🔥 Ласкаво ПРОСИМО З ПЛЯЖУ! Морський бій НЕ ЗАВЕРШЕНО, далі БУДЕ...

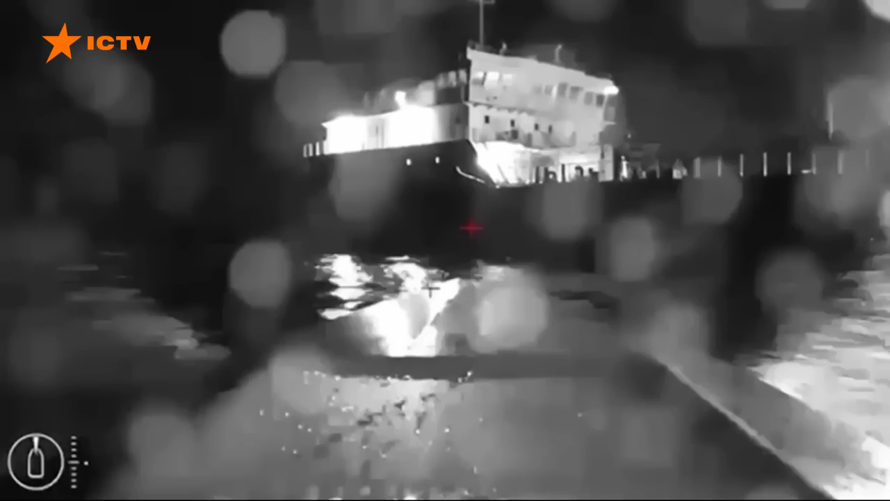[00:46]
Керч. Російський нафтовий танкер. Новоросійськ. Десантний корабель. Вибухи в окупованій Феодосії.